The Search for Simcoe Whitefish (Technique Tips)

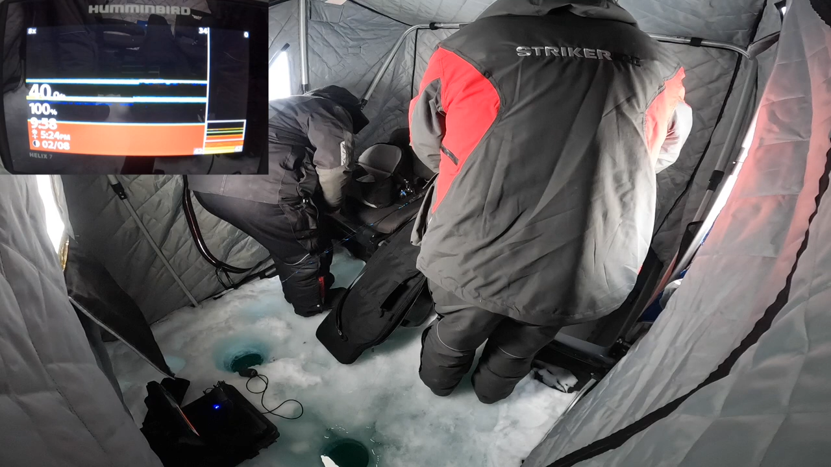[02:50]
These have been weird. It's been like a few fish here and there but nothing special. Our best day was the four that I got. Last weekend. How many did I get? None. Agh! What are you wrecking with a rod? Fish, fish!
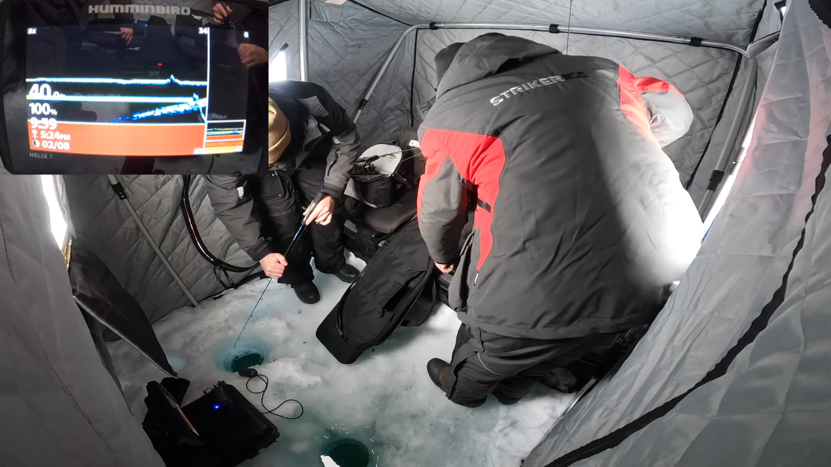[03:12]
He's coming up with you. Drop down. He's on you.
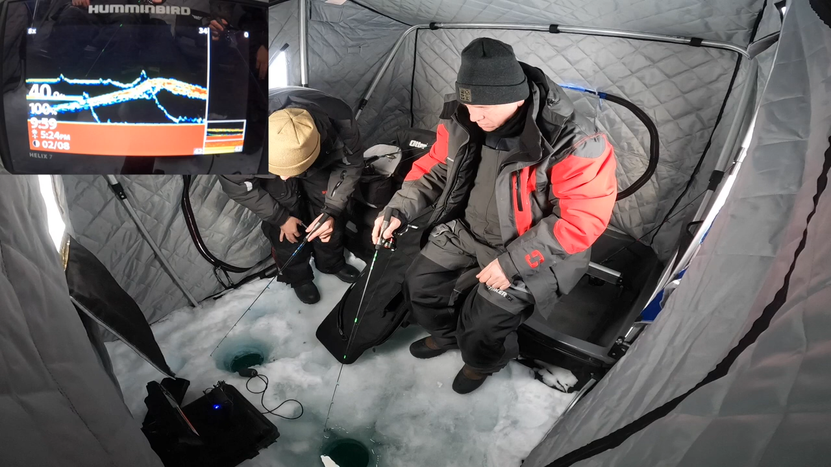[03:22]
There we go. Number two, guys. We were actually just getting ready to move.